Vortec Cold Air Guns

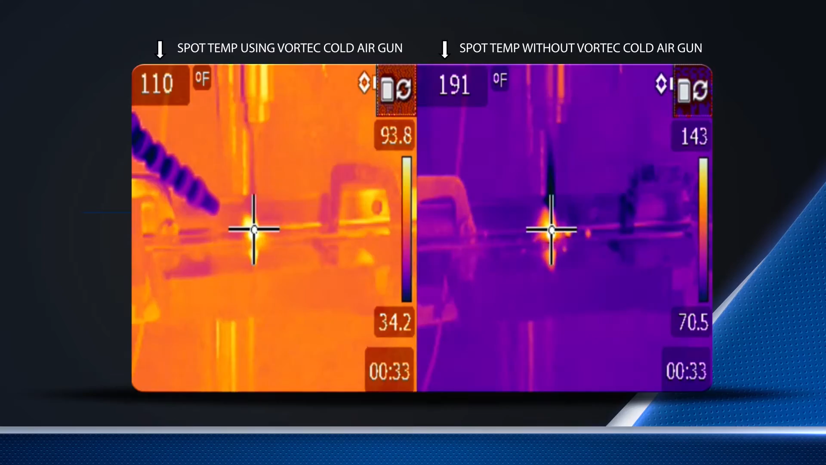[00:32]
The drill bit without the cold air gun reaches a maximum temperature of 271 degrees Fahrenheit while the drill bit with the cold air gun never rises above 150 degrees Fahrenheit.
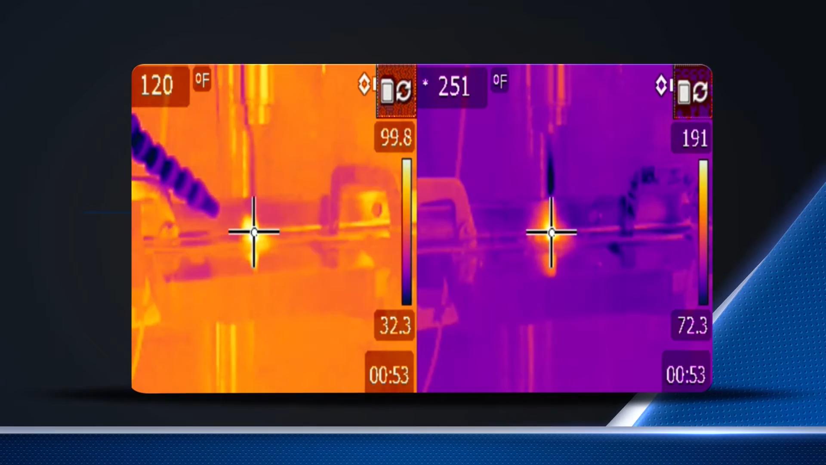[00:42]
Now compare Vortec to the competition. The Vortec cold air gun on the left produces temperatures as low as 26 degrees Fahrenheit while the competitor's model on the right produces a minimum temperature of 48 degrees Fahrenheit.
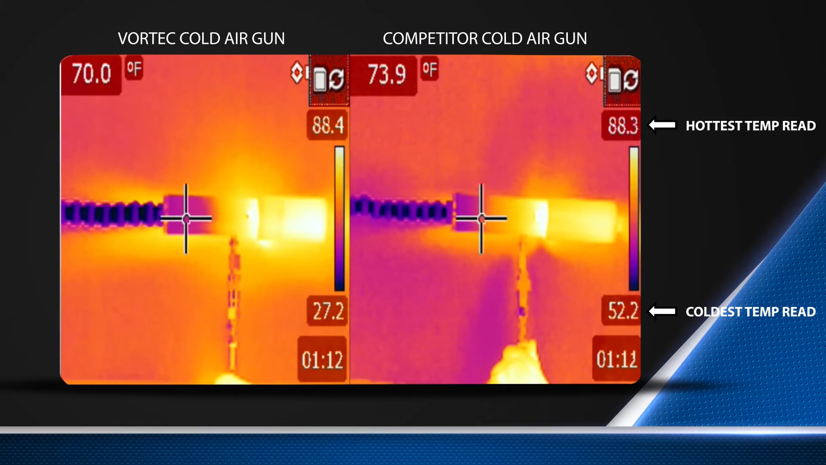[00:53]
Both models use the same volume of compressed air and produce the same volume of cold air. But you can see that the Vortec model generates colder air to give better cooling.
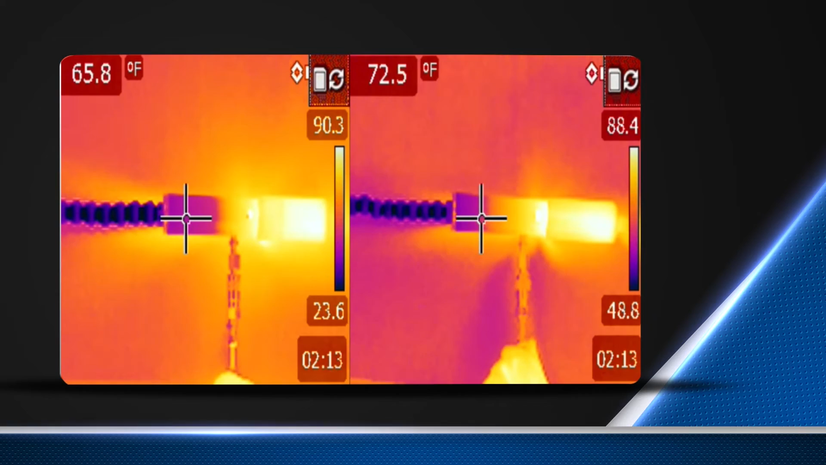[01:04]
Vortec carries a wide range of cold air gun products.